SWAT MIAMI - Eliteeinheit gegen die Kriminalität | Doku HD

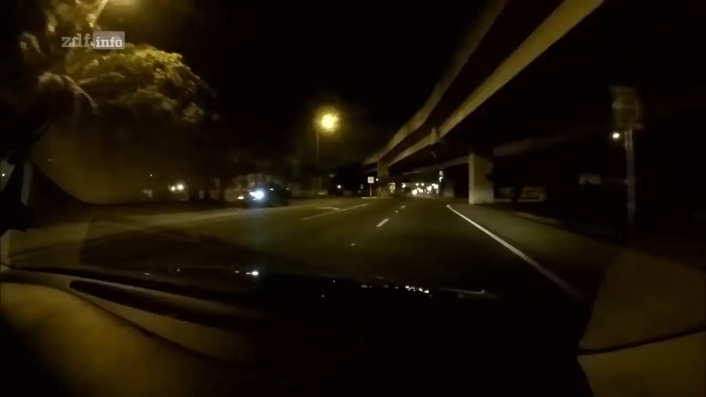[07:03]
Die Einheit ist meist nachts unterwegs. Die Einsätze sind oft spektakulär.
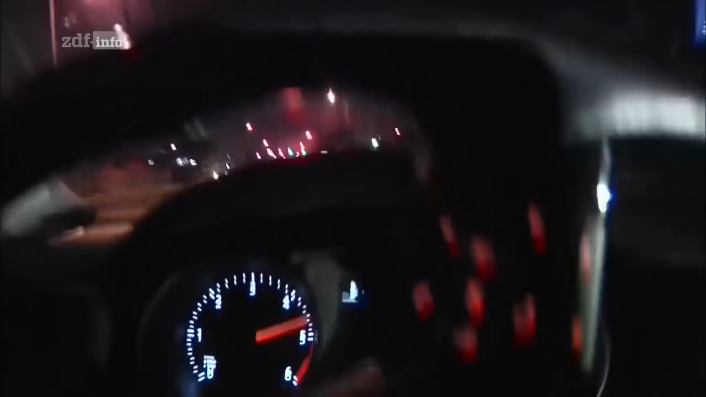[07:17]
Ich höre den Polizeifunk ab, während ich 80 Meilen pro Stunde fahre.
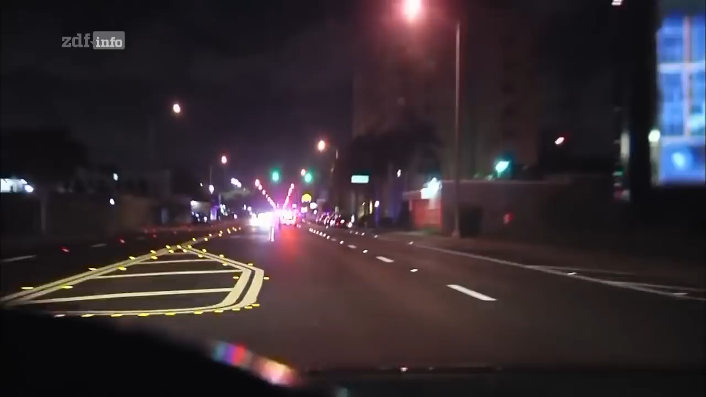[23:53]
Mit 130 Stundenkilometern rast er mitten durch die Stadt. Es sind viele Polizeiwagen, mindestens 20 oder 30. Es ist ein bewaffneter Raubüberfall.
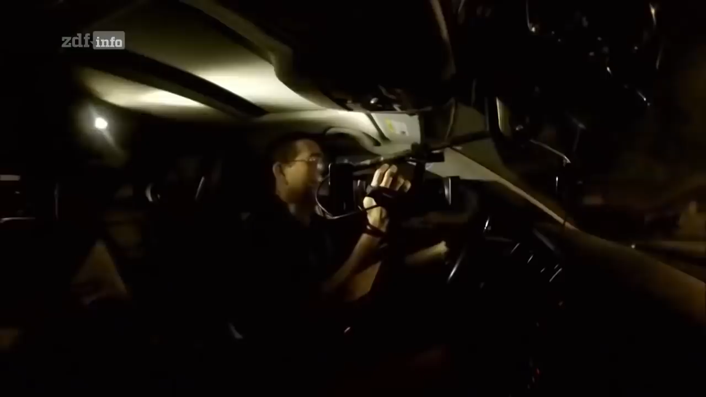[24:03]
Sie müssen ihn kriegen. Wenig später halten die Polizeifahrzeuge an.
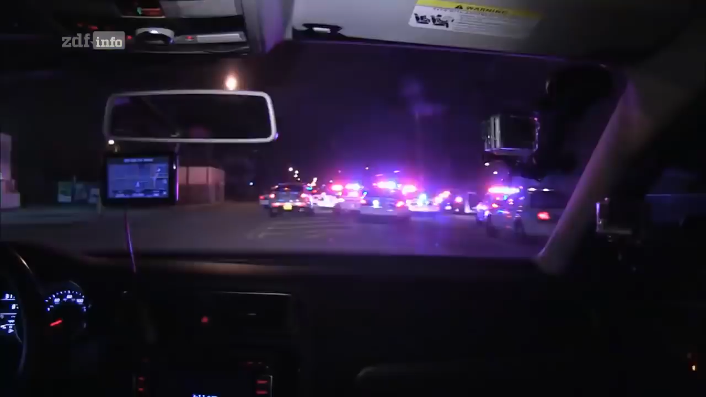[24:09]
Der Räuber hat den Wagen verlassen und flüchtet zu Fuß.
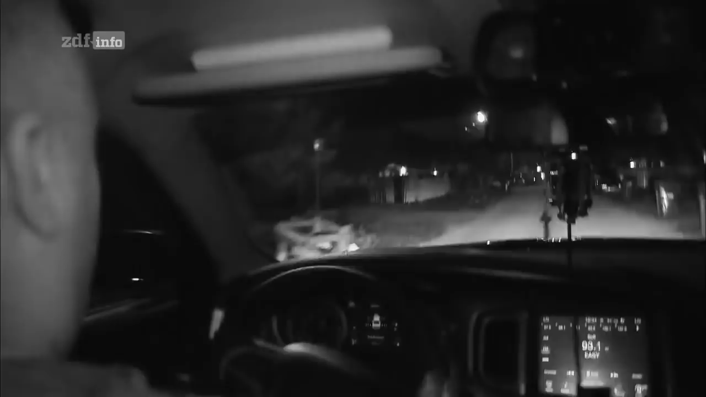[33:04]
Der Polizist gibt Gas und fährt zu seinen Kollegen. Der Wagen hatte einen Unfall, der Fahrer ist abgehauen.
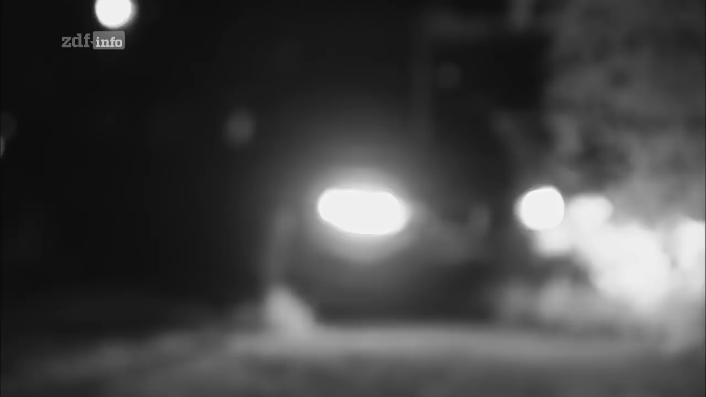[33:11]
Die deutsche Limousine ist tatsächlich als gestohlen gemeldet. Auf der Suche nach dem Mann durchforsten Cobello und seine Kollegen die gesamte Nachbarschaft. Sogar ein Helikopter wird angefordert. Nach 40 Minuten brechen die Beamten die Suche ab.
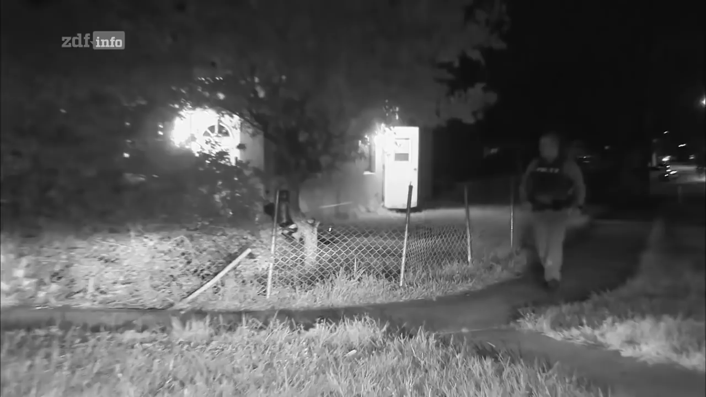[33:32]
Der Dieb muss sich in einem der Häuser versteckt haben.
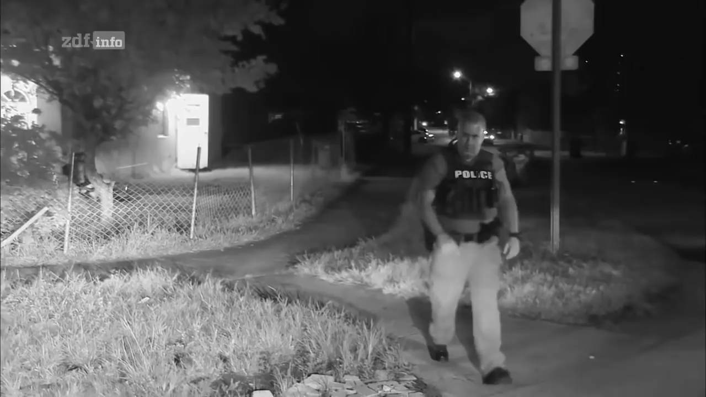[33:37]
Wenn sie sich in einem Gebäude verstecken, hast du keine Chance. Du weißt zwar, dass sie irgendwo sein müssen, aber du kriegst sie nicht.
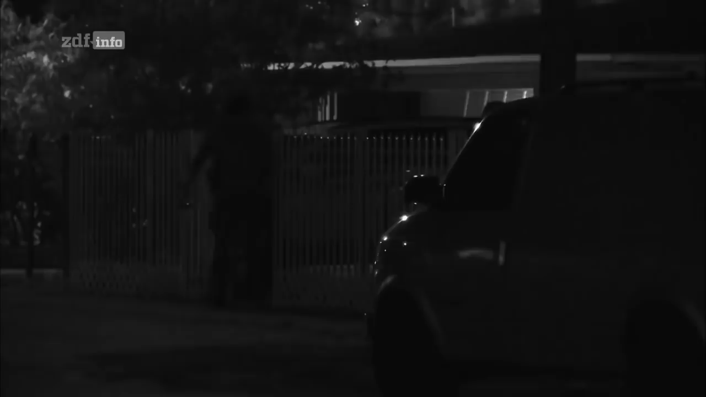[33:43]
Wir kommen nicht rein. Wenn wir bei diesem Haus anklopfen würden, würden sie nicht aufmachen. Polizisten lassen sie nicht rein.
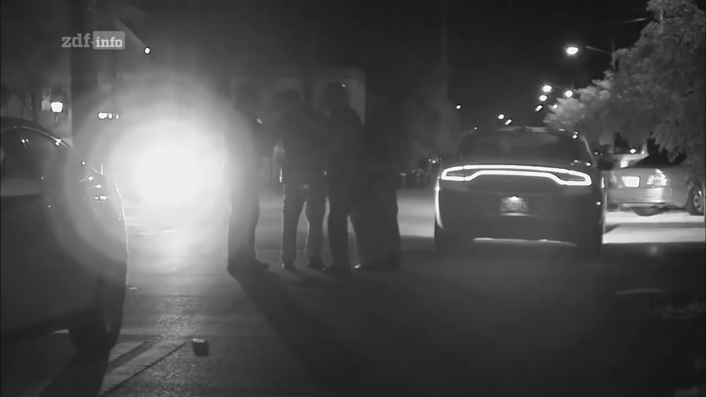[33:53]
Der Mann bleibt verschwunden. Die Polizisten geben auf.
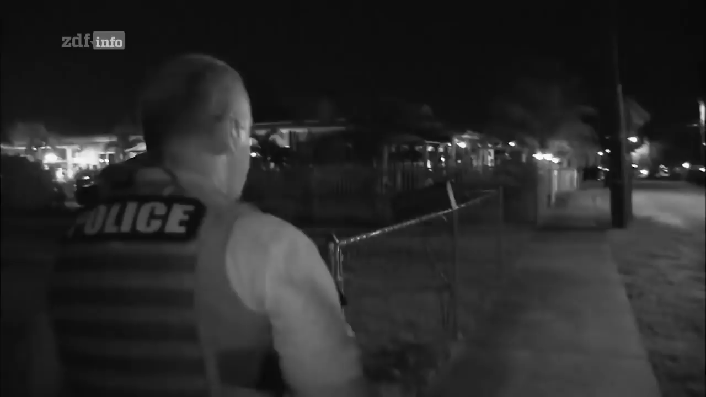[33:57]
Ein gefährlicher Job, denn häufig sind die Täter bewaffnet.